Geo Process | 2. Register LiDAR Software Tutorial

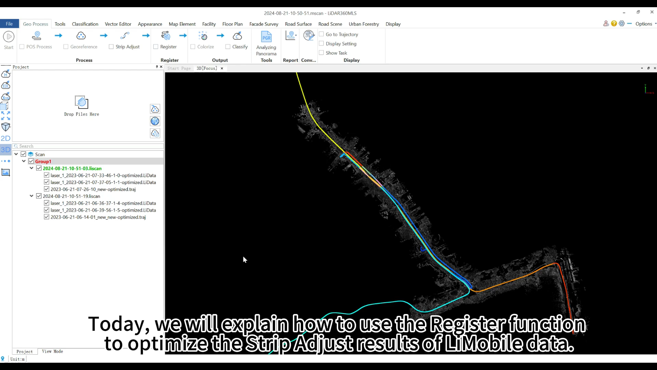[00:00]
Today, we will explain how to use the register function to optimize the strip adjust results of LiMobile data. In other words, if the strip adjust operation is not performed, the register function will be unavailable.
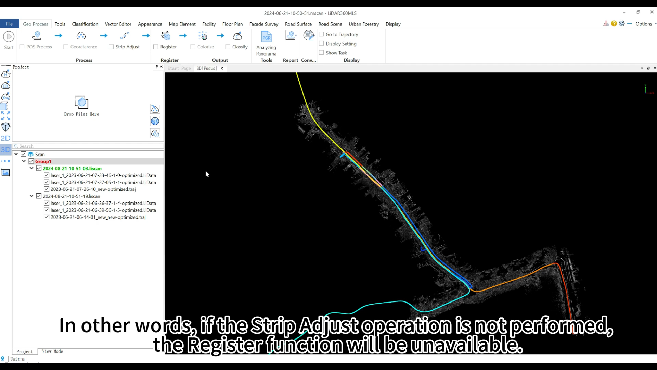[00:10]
After the strip adjust is successfully completed, the Leascan project selected for the strip adjust will automatically be grouped, forming the basic unit for the upcoming register operation.
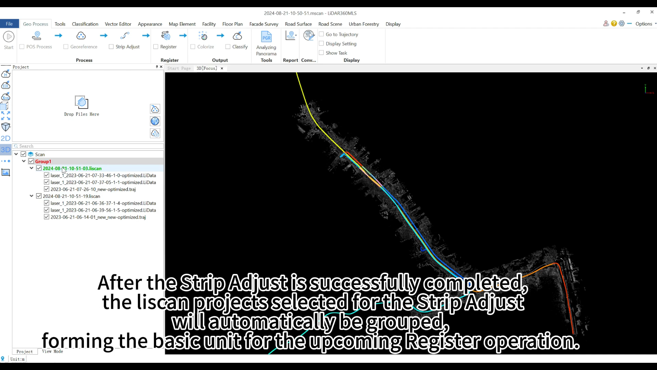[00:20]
Below are the detailed steps for using the register function. First, right-click on the group in the directory tree, click the register button, or you can directly check the register option to activate the function.
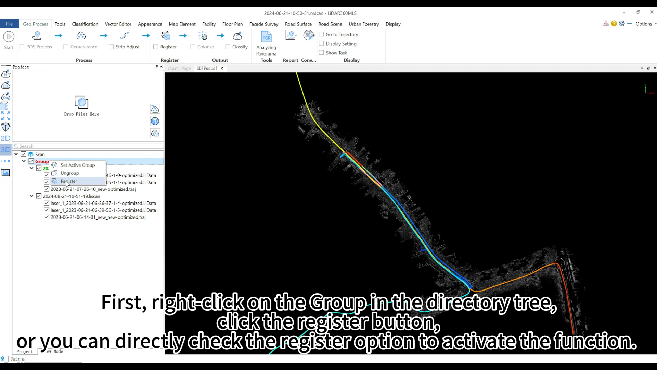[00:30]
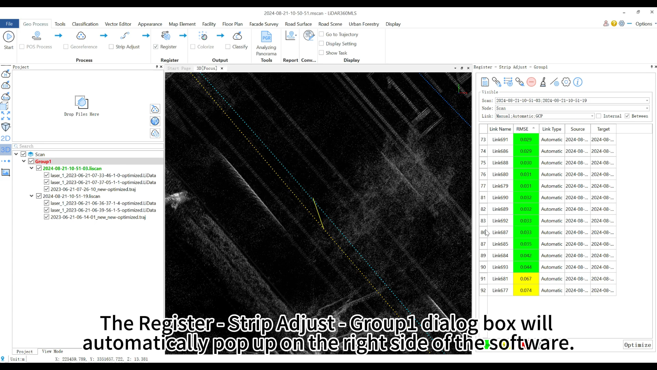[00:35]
The register, strip adjust, group 1 dialog box will automatically pop up on the right side of the software.
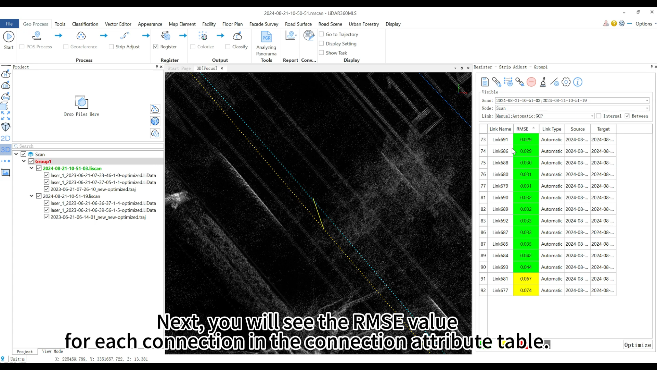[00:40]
Next, you will see the RMSE value for each connection in the connection attribute table. The larger the RMSE value, the lower the connection quality, and this value helps guide the point cloud registration process.
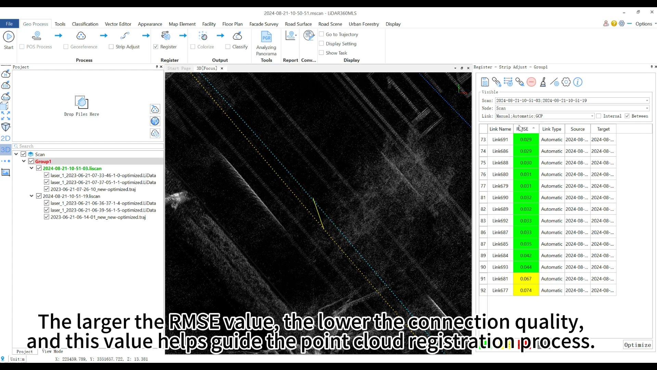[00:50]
Our task is to manually alignment the connections with RMSE values in red and yellow, one by one, to optimize them into green connections, thereby improving the accuracy of point cloud registration.
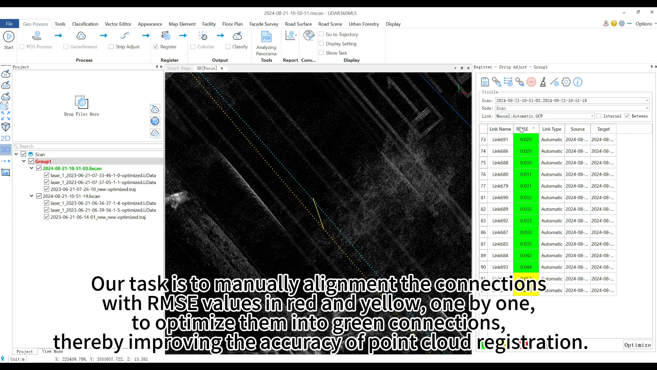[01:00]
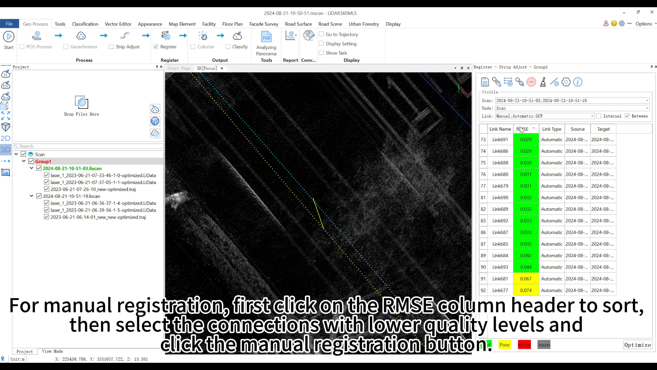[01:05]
For manual registration, first click on the RMSE column header to sort, then select the connections with lower quality levels and click the manual registration button.
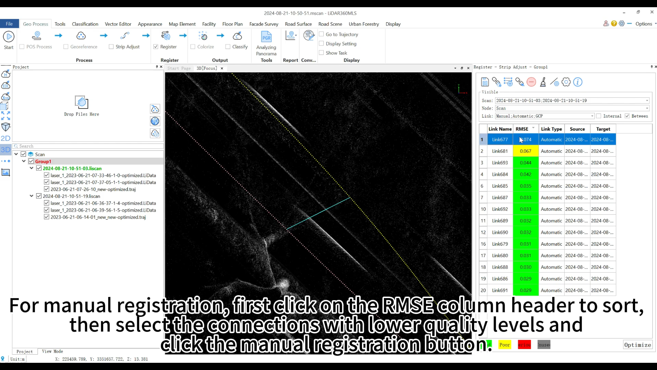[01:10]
The software will automatically open the registration window
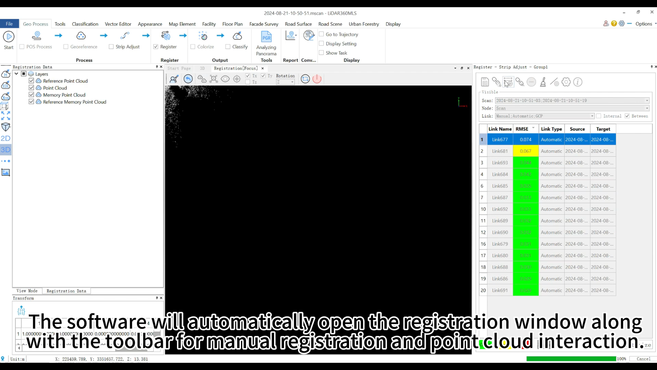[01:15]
along with the toolbar for manual registration and point cloud interaction. The first step is rough alignment.
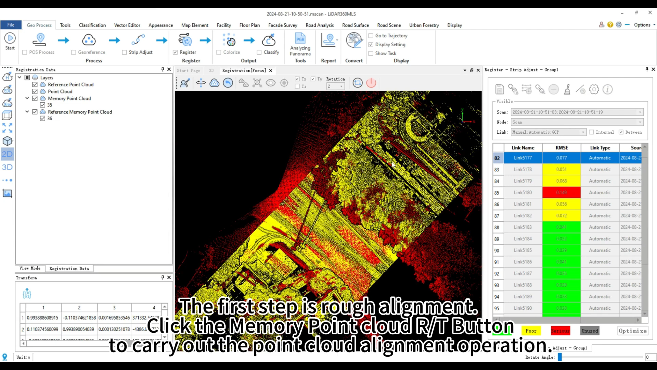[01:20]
Click the memory point cloud r slash t button to carry out the point cloud alignment operation.
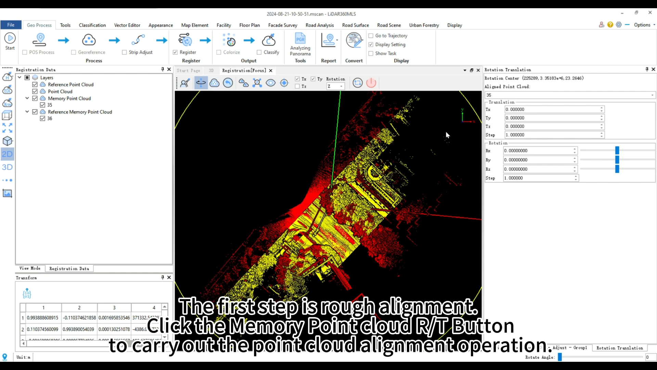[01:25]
After rough alignment, the registered point cloud and the reference point cloud will be roughly aligned.
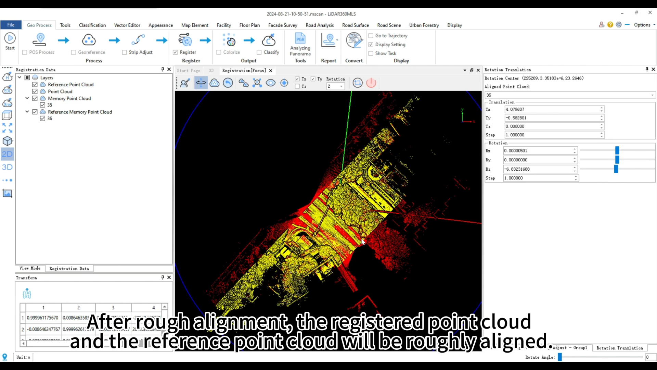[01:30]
The next step is to perform ICP, iterative closest point, fine alignment.
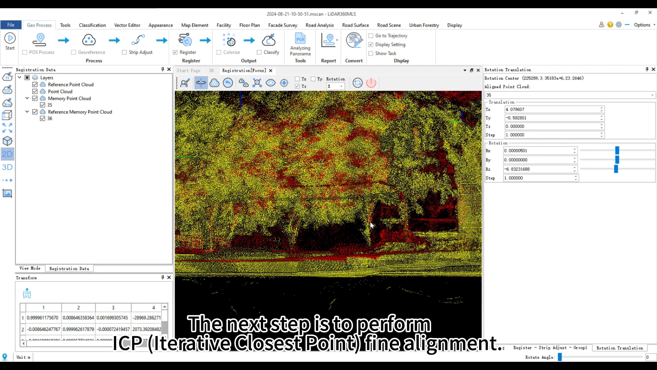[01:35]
Click the ICP button,
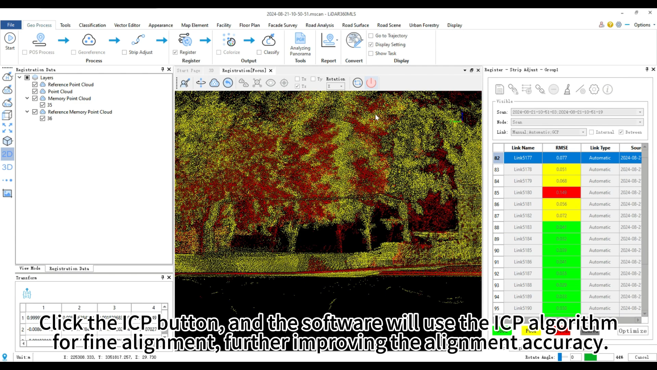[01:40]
and the software will use the ICP algorithm for fine alignment, further improving the alignment accuracy.
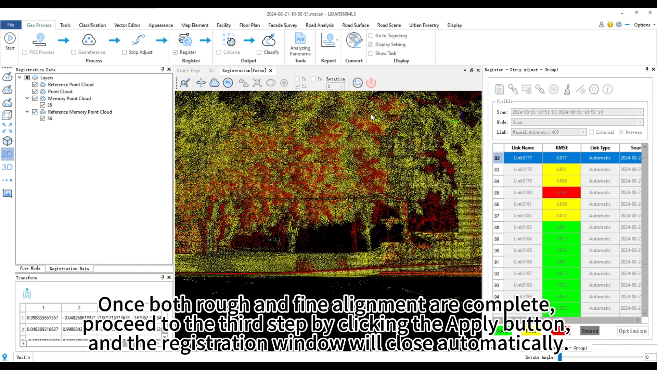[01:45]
Once both coarse and fine alignment are complete, proceed to the third step by clicking the apply button, and the registration window will close automatically.
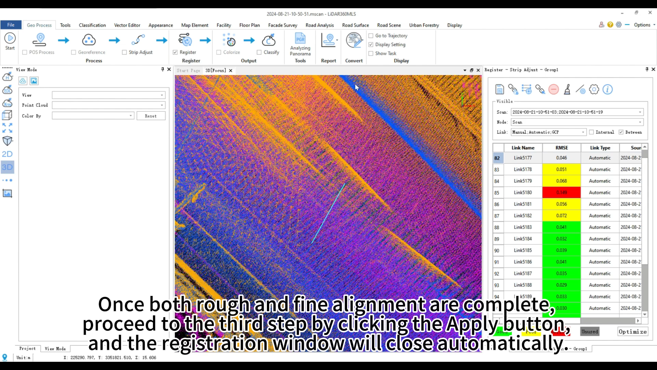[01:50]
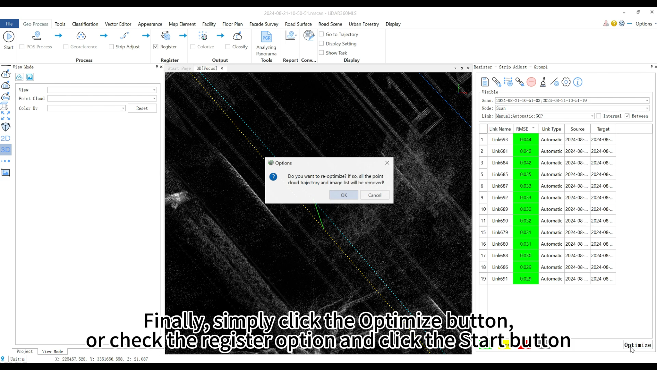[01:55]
Finally, simply click the optimize button or check the register option and click the start button.